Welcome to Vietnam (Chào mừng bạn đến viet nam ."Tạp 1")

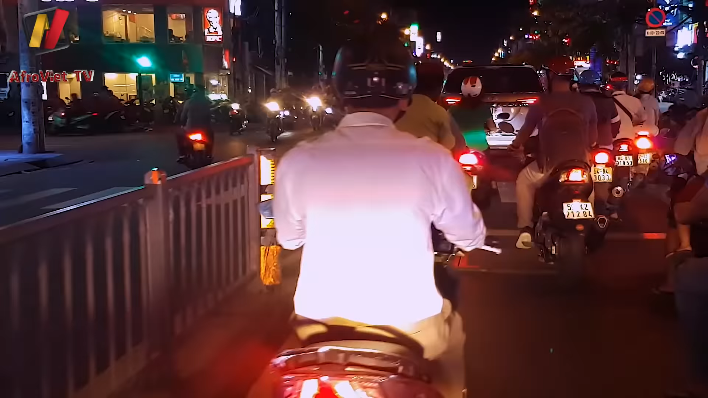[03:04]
Huh? All about. But I think over time you enjoy it. It's a very cool. Look at so many motorbikes.